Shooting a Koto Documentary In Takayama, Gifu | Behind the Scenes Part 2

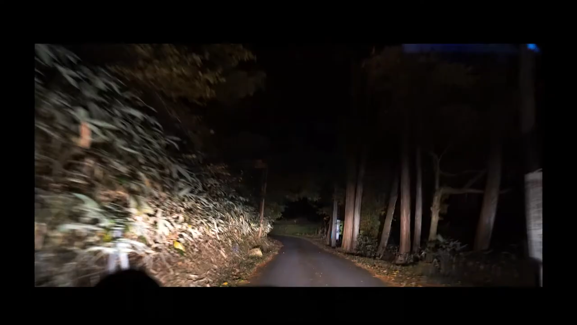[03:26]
And we were just going all over the mountain, and there was a bunch of roads that were closed because of landslides.
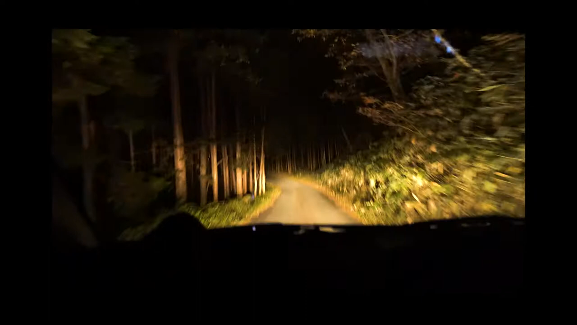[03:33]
The roads were pretty much blocked, and it was pitch black, kind of spooky. Here's the little sneak peek. And yeah, the final 2 days, it's going to be with Miwa-san.